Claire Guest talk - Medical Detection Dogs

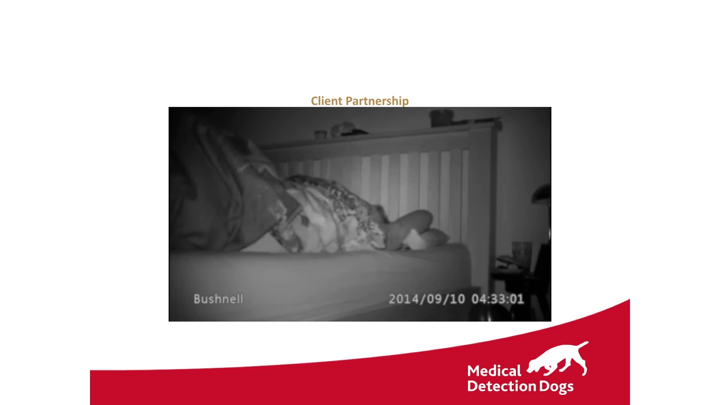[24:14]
So this is a lady who suffers frequent, she has no hypoglycemic awareness at all, frequently goes into nighttime comas, 4:30 in the morning.
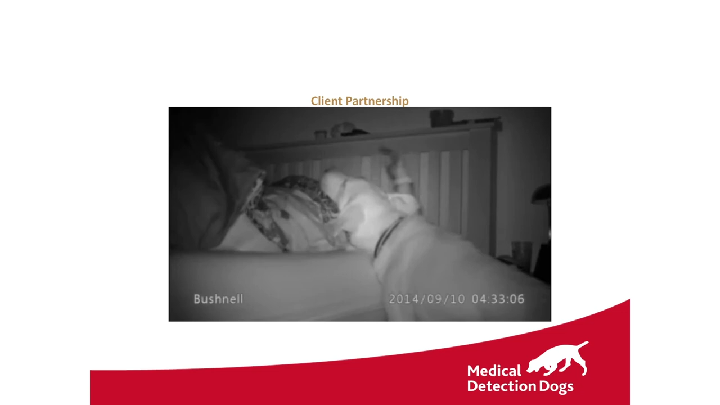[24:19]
This is the dog starting to alert, and she's becoming quite restless. She's having what would have probably resulted in a coma. And the dog's smelt the odour,
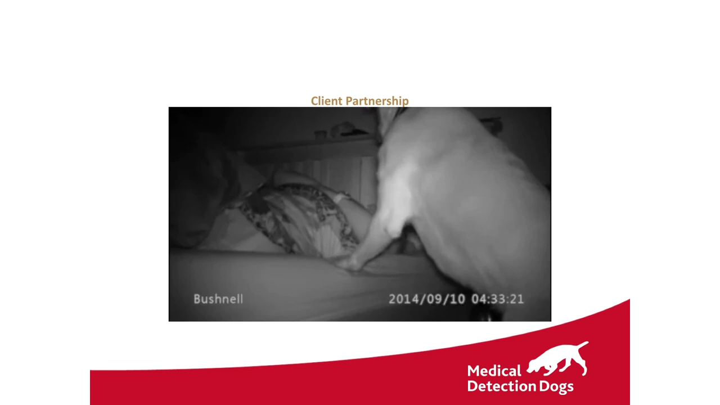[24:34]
and he's not going to give up until she wakes up. And she's not had a nighttime coma since having the dog.
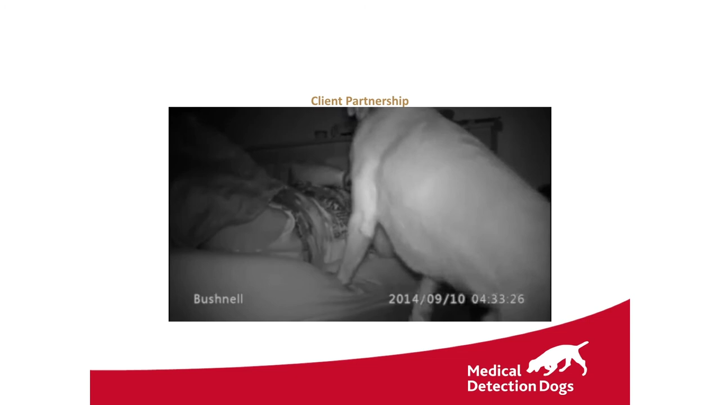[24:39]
This was somebody that was having regular nighttime comas.
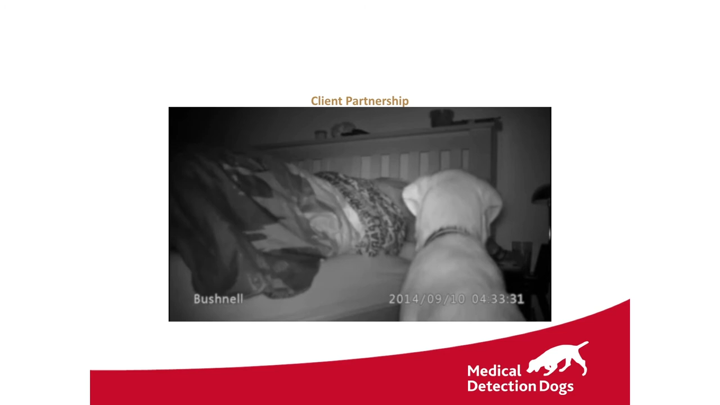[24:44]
There's no way he's going to miss it. This lady, interesting, you'll see in a minute, this lady's actually got a pet dog who's not trained, who appears at a certain point in the night, does not warn her that her blood sugars are going dangerously low. She's taking her blood now.
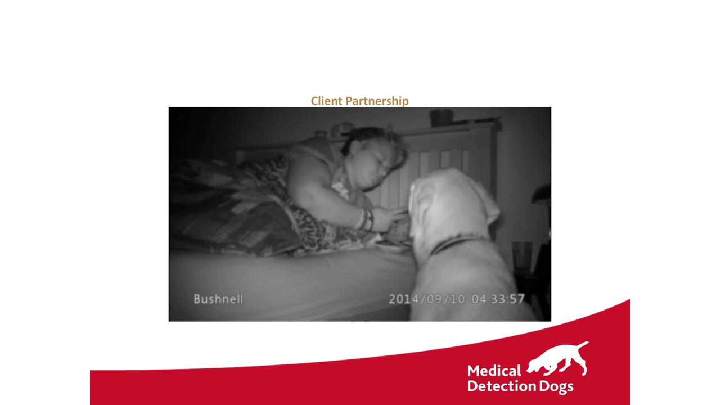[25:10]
she would then be asked to take sugar herself and then reward the dog, although many owners do it the other way around, which is, what she's going to do. She's going to reward the dog, then take sugar herself, and then her friend arrives.
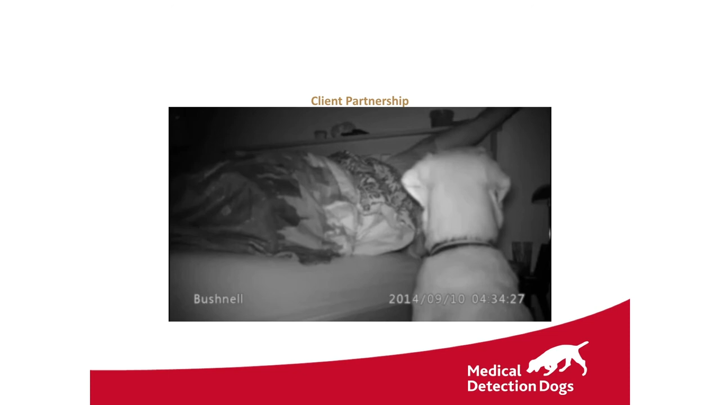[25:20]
So he wasn't very helpful until the treats appeared.
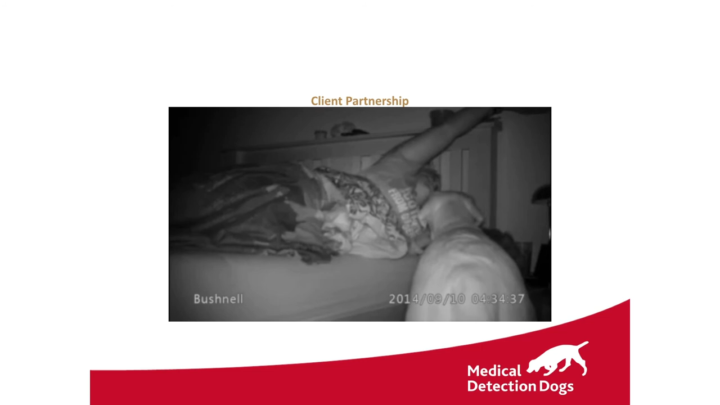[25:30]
And we have, I won't be able to play, we haven't got time, but this is a lady with POTS, so she has this these sudden drop attacks. And, I won't be able to play that.